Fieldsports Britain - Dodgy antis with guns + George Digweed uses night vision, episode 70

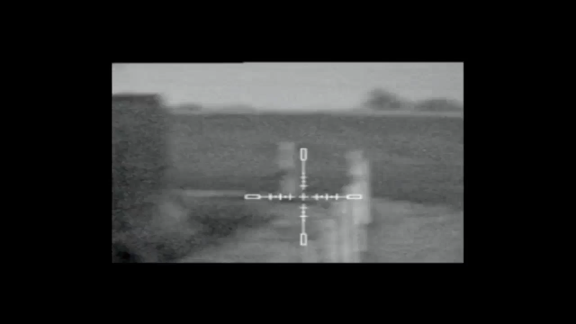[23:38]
The great thing about night vision is that they come running towards you. All you need to do is sit and wait.
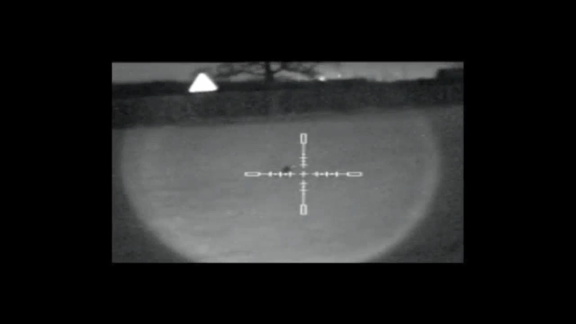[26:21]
Sometimes you don't know which to choose. And when you do choose one the shot does not always go according to plan. There, surely that's a dead rabbit. Nope, off it goes, a clean miss. Night vision is a skill you have to learn.
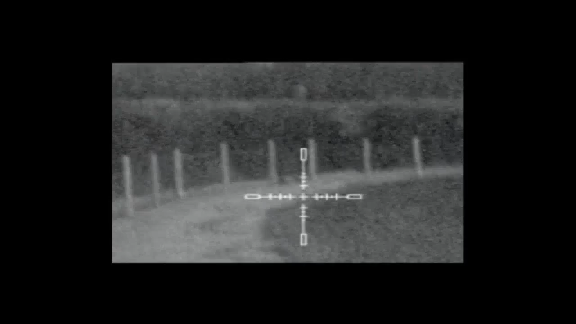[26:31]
Richard sat and watched these two for five minutes before realising they were clods of earth.
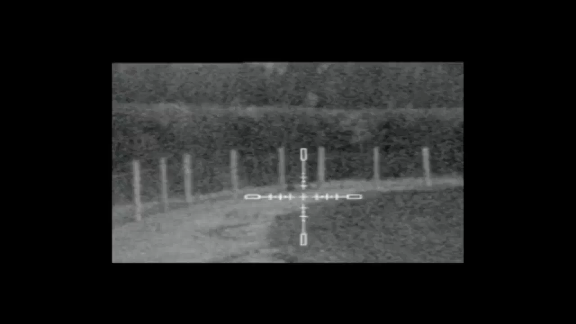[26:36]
Then there are eyes that light up. But there's something wrong with them.
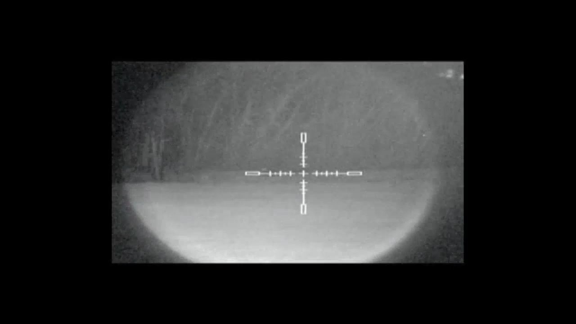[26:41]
Happily, Will puts the beam on them and they turn out to be roe deer sitting in the field by a wood.
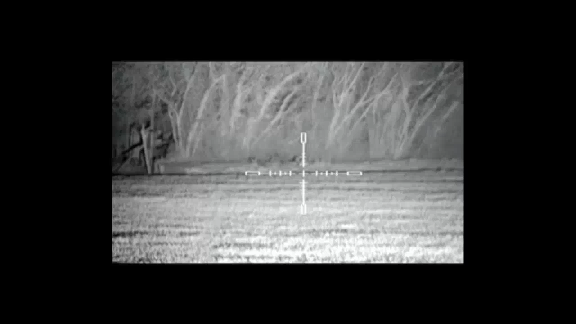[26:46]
Or this, is it a rabbit? No, it's a hare.
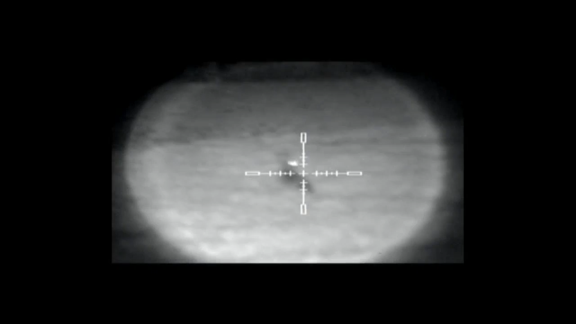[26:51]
It's hard to judge distance and even angle in the dark, though the bars on the reticle help with distance. We measured this miss at 100 yards and 20 feet below us.
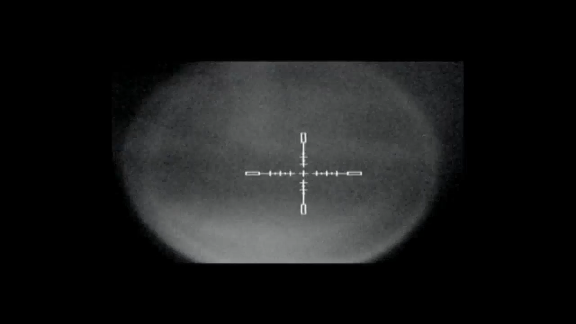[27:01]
Sometimes it doesn't go according to plan.
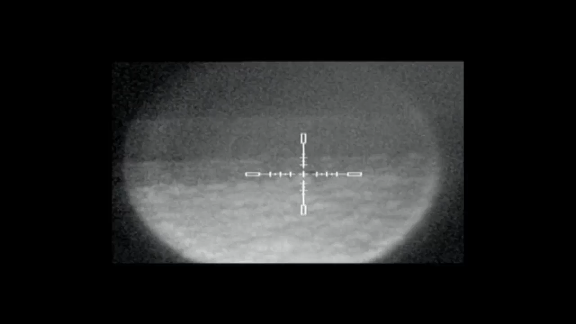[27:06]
But most of the time it does. This rabbit's a goner.